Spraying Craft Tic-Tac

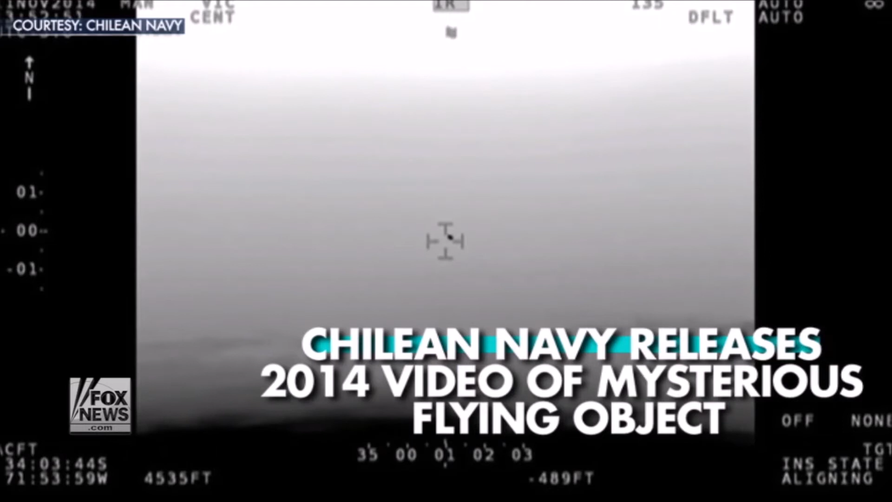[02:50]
has declassified and released never-before-seen video from 2014 showing a mysterious flying object of which they suggest could have been a UFO. According to a press release from the agency,
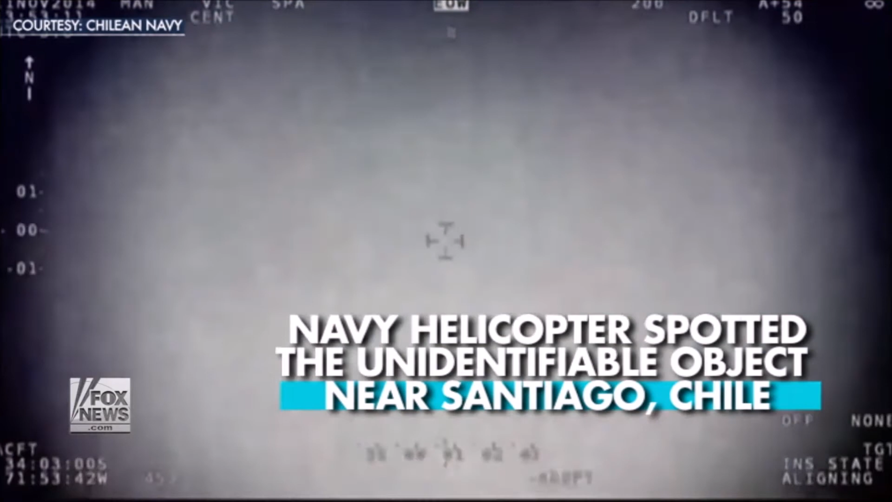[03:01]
a Navy helicopter spotted the unidentifiable object while patrolling a coastal region near Santiago, Chile.
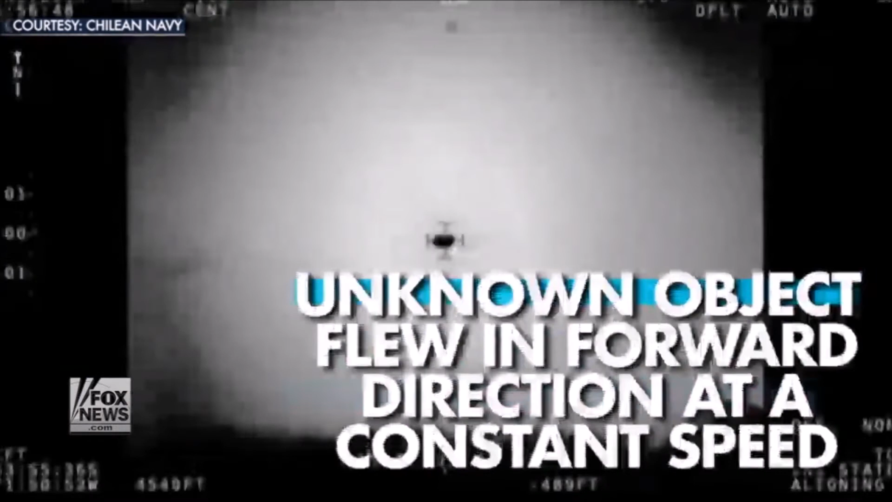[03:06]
The unknown object was seen flying at a constant speed similar to that of the helicopter and moving forward.
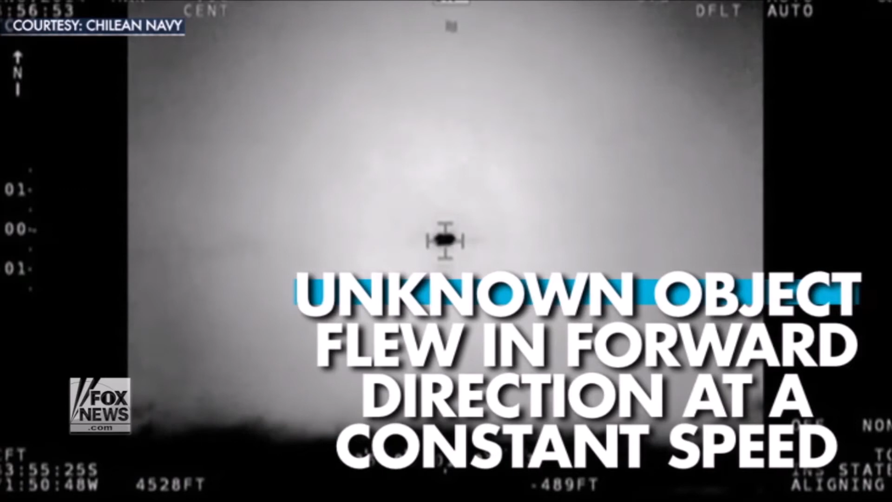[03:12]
The pilot tried several times to communicate with the object, but he received no reply. Air traffic control failed to detect any flying objects on radar.
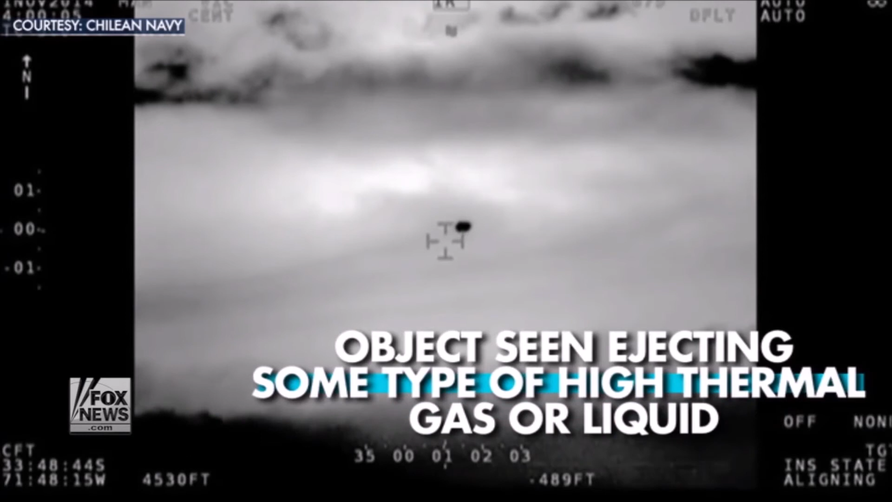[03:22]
In two instances, the object ejected some type of gas or liquid with high thermal tracking. Captured on video, you can see a massive plume of material trailing behind the object.
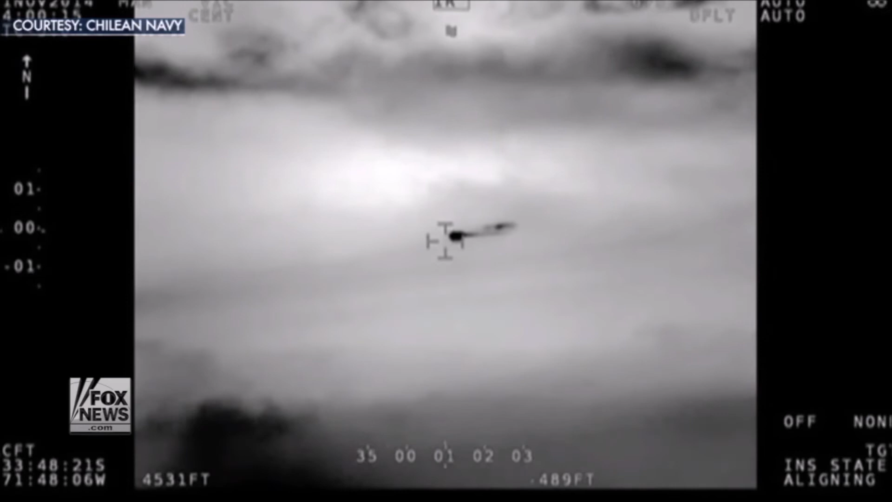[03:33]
Moments later, a second ejection of the unspecified discharge. The flying object was visible for about 10 minutes before disappearing into the clouds without a trace. So what do you guys think?